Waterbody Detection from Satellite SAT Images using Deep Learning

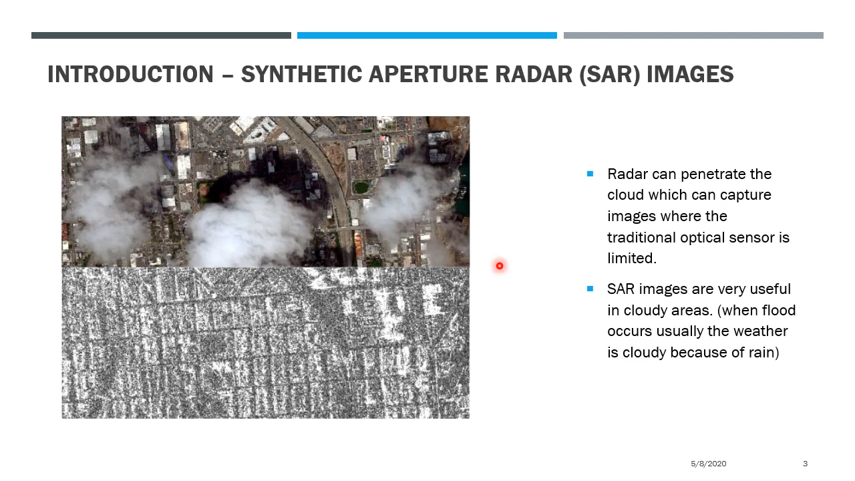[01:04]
and the main advantage of SAR image is that it can penetrate cloud so this may make it very useful for cloudy area so a SAR image is also very useful for water detection as we can see from the figure all the water body can be easily
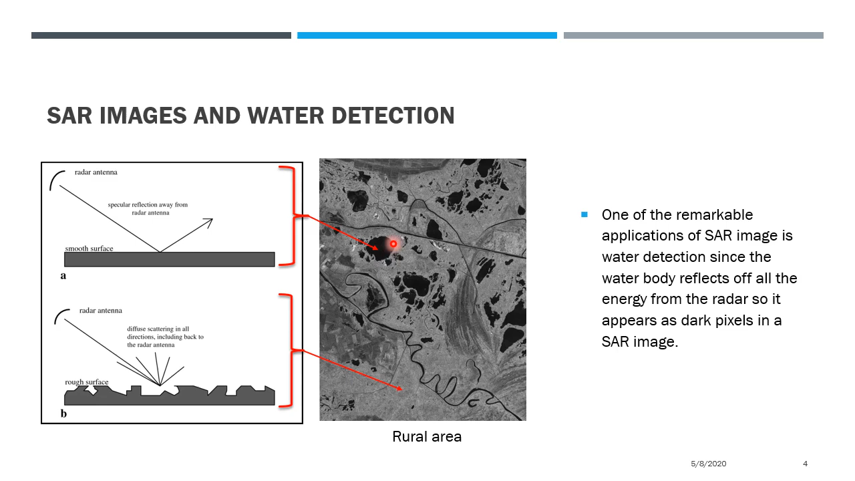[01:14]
identified because they are dark pictures as we have seen from the previous slide the water body can be easily identified from a SAR image